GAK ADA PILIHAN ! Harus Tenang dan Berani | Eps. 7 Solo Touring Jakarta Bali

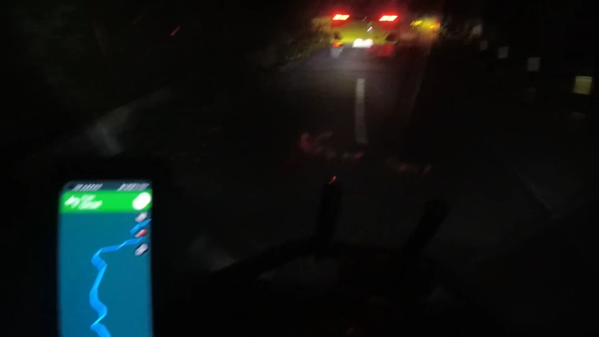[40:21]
Kita barengan di depan sama tadi, perasaan tuh lihat dari jauh tuh kayak Fortuner ya. ini dekat berubah dia jadi Daihatsu Rocky.
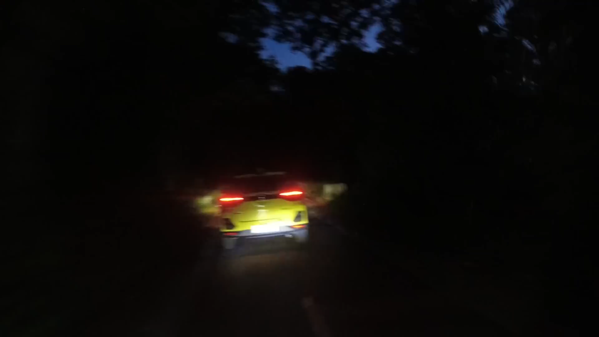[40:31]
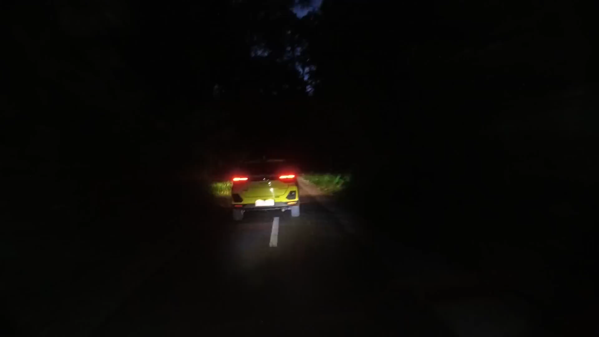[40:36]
Memang Rocky kayaknya ya, kitanya yang salah lihat dari jauh banget soalnya lampunya kan kayak strip gitu kan, kayak sama ya.
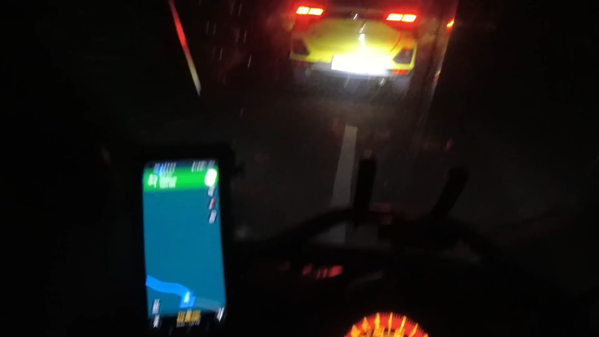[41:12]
Masih iring-iringan sama si Rocky, teman-teman. Pokoknya kita ikut aja dah. Sepertinya sih dia turun Malang ini. Ya, sudah bisa dipastikan turun Malang, habis mau turun mana lagi? Pastikan tujuan dia ke sana. Hey, dinginnya. Apa ada temen nih? Hehehe.
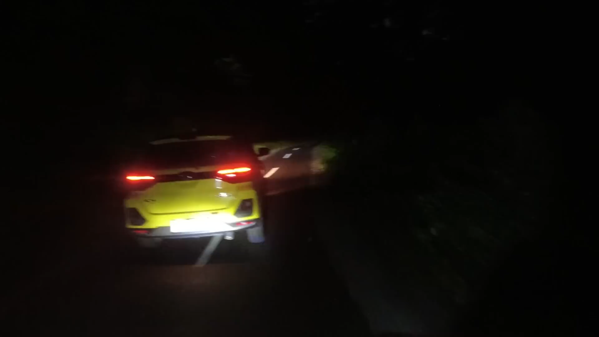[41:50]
Ih, gila, gelap banget. Kita iring-iringan sama mobil ini lumayan ya teman-teman, nambah penerangan kita.
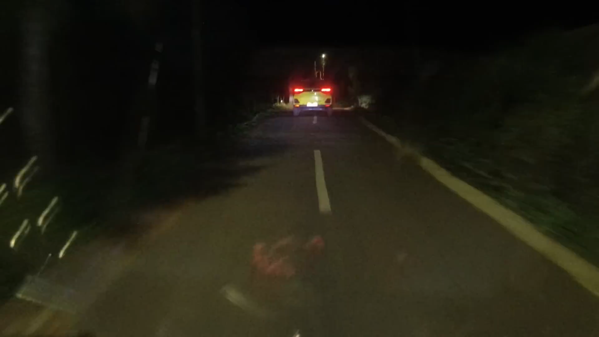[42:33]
Nah di sini enak nih, ada lampu teman-teman. Beneran cuma di sini doang ya, di sini udah nggak kelihatan.
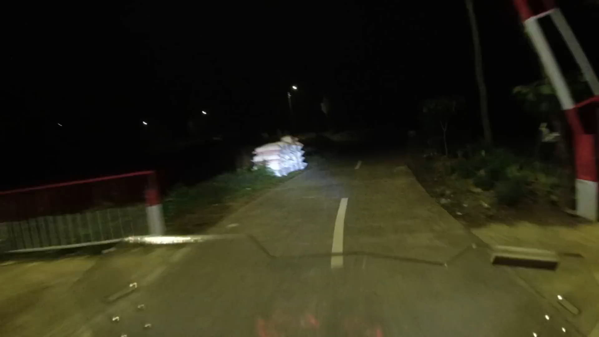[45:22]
Cari yang gelap biar lebih dapat. Ih, Milky Way-nya keren banget.
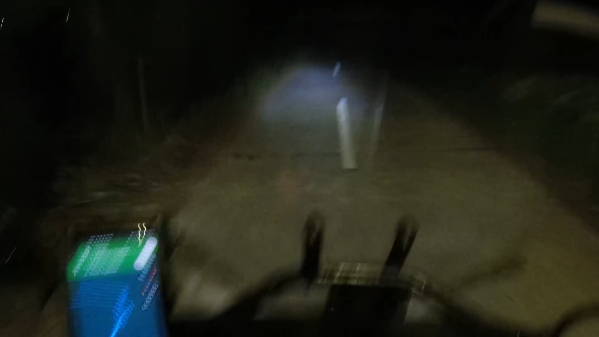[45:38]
Ini malam-malam ada lampu nih, teman-teman, enak nih. Cuma sampai sini dong.